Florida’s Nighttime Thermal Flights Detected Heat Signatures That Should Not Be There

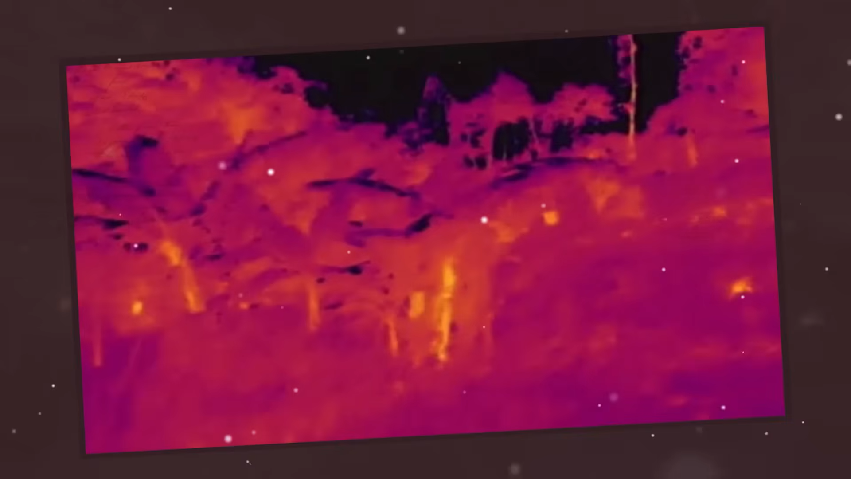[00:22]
These aerial flights have detected heat signatures that are totally out of place, showing up as bright white hot spots in the middle of freezing swamp water.
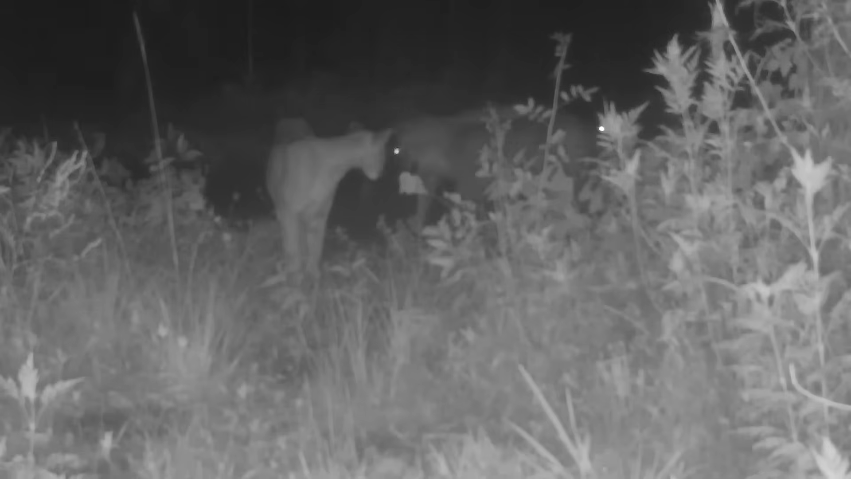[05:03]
and they found signatures in places they never expected.
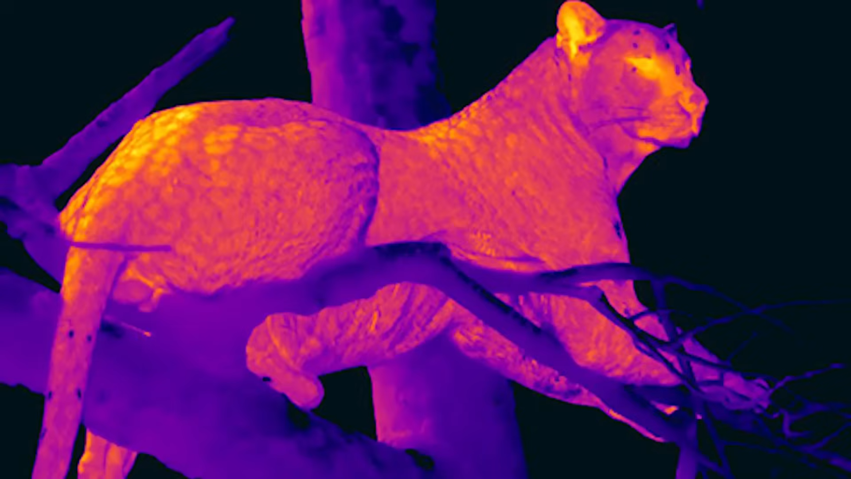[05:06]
They were seeing heat signatures deep inside thick cypress swamps where they thought the ground was too wet for panthers to live.
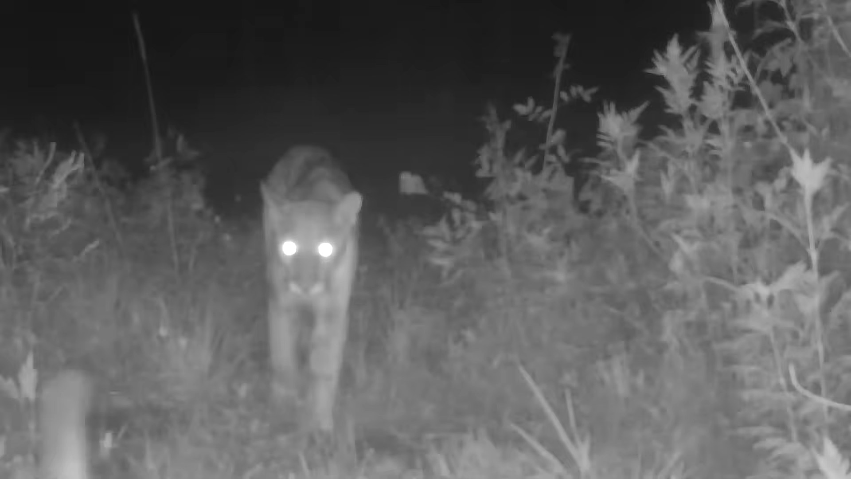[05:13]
But the cats were there, huddling on small islands of dry land. This discovery was huge because it showed that panthers are much better at navigating the swamp than we ever thought.
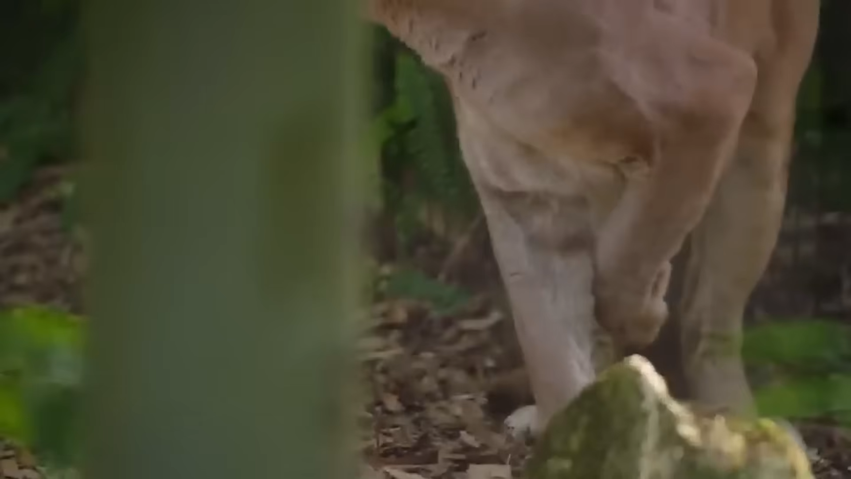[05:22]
It is not that simple, though.
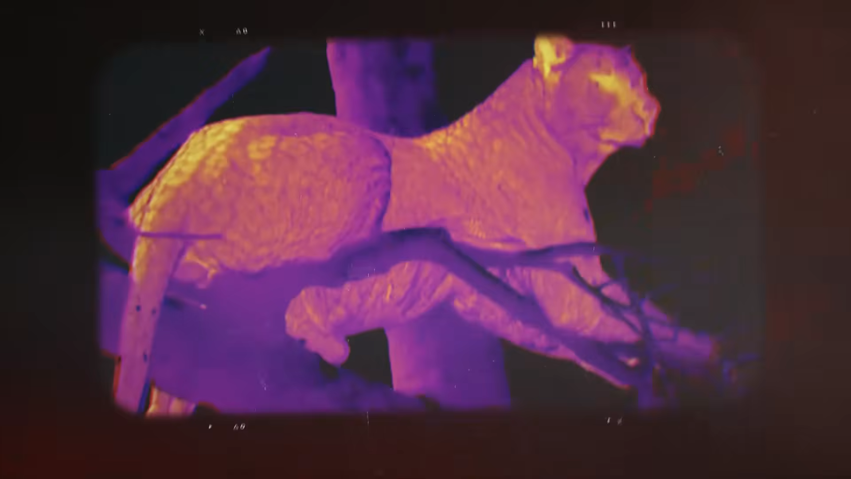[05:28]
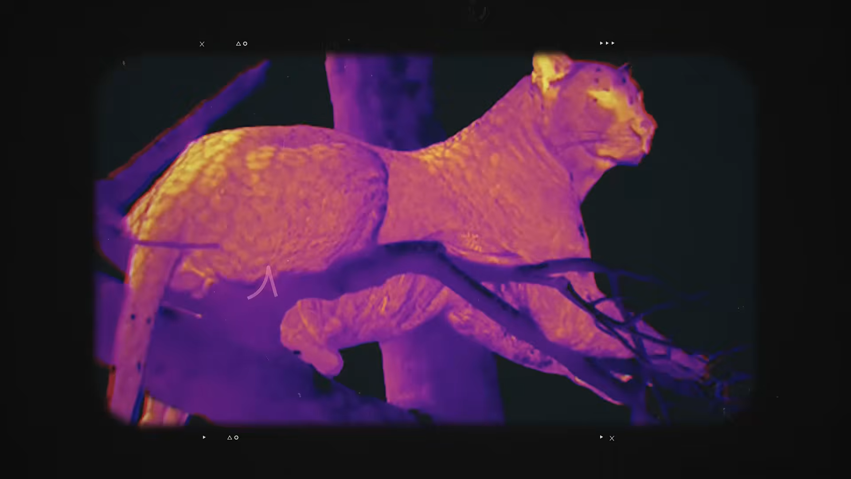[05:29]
Sometimes, the thermal flights would detect a heat signature that looked like a panther.
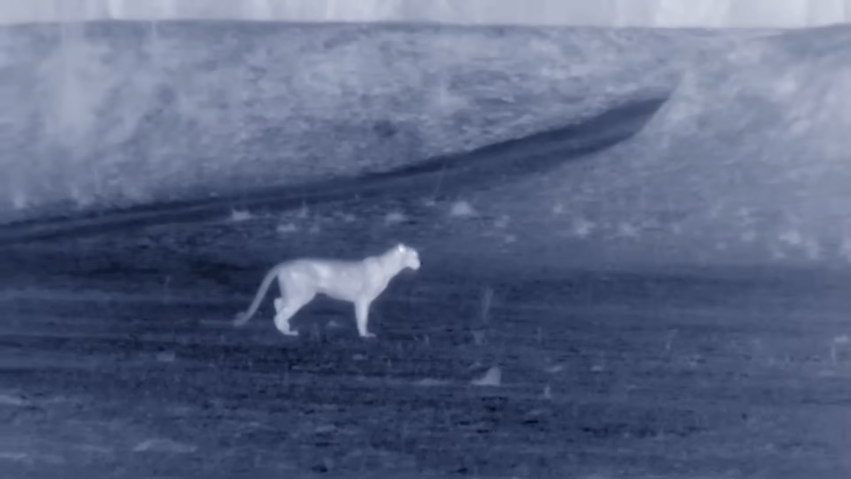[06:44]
The thermal flights act like a giant eye in the sky that never blinks and can see through the pitch-black darkness.
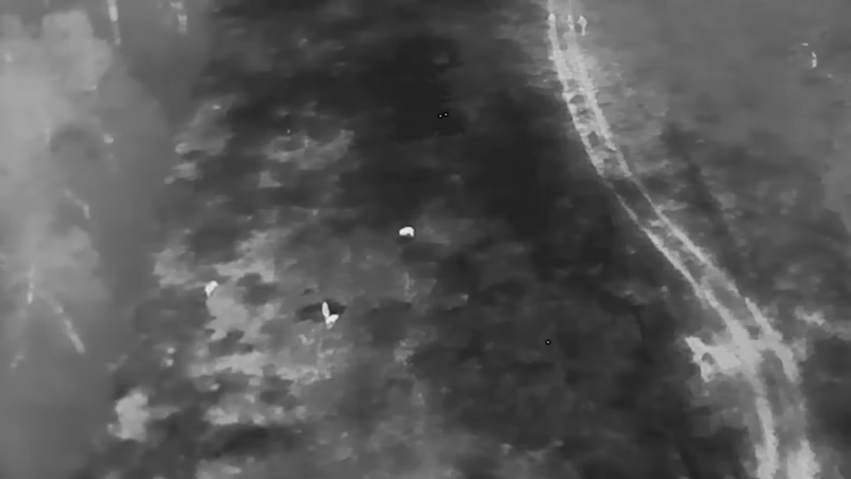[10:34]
A group of pigs appears as a bright, bubbling mass of shifting heat.
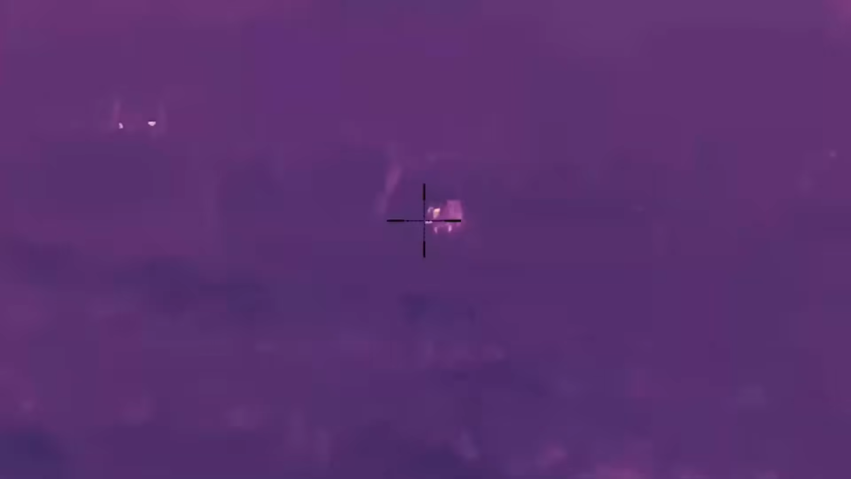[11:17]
Florida's high humidity can blur thermal images,
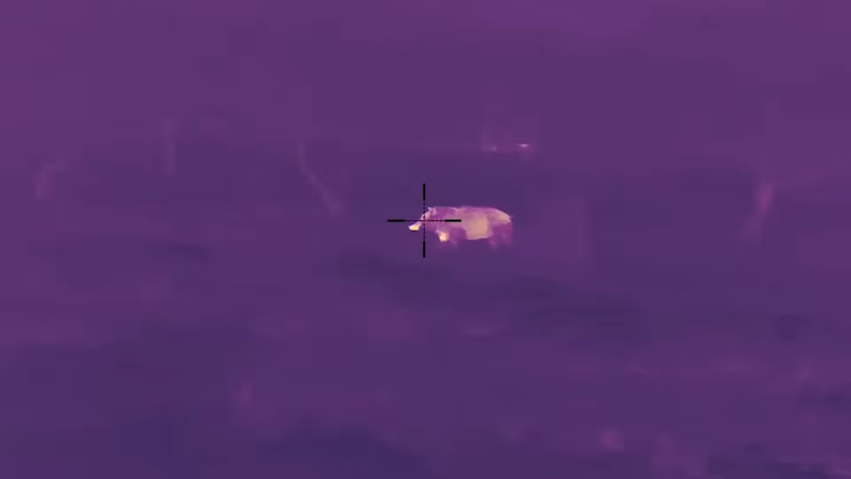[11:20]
requiring pilots to wait for the perfect weather window to ensure they don't spook the animals and lose the signature.
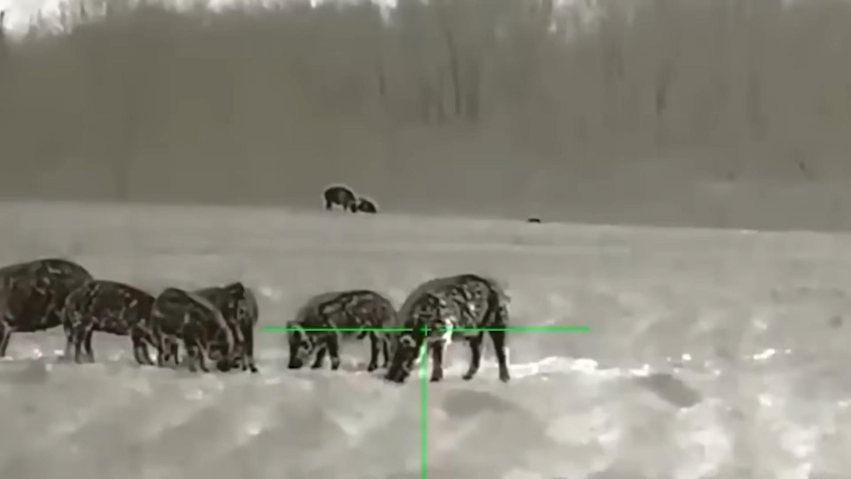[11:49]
Thermal imaging allows scientists to conduct disturbance-free censuses,
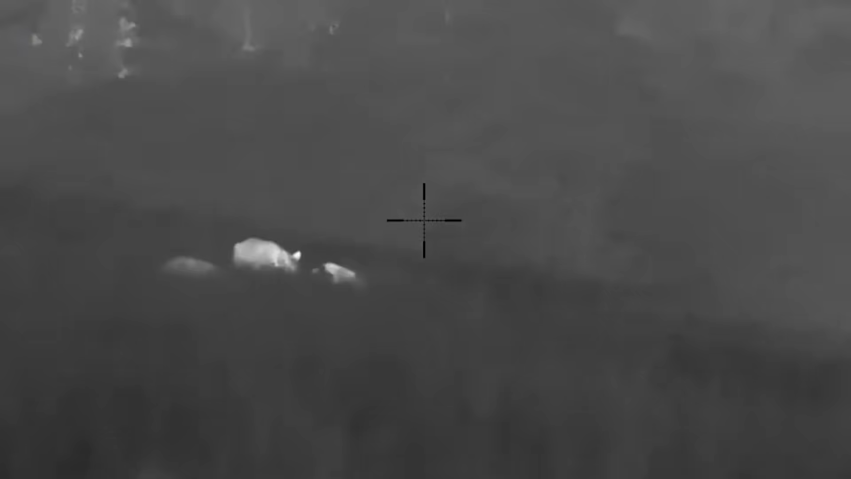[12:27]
These sensors can peel back the layers of the ecosystem, differentiating between the subtle signatures of an invasive python coiled in the brush,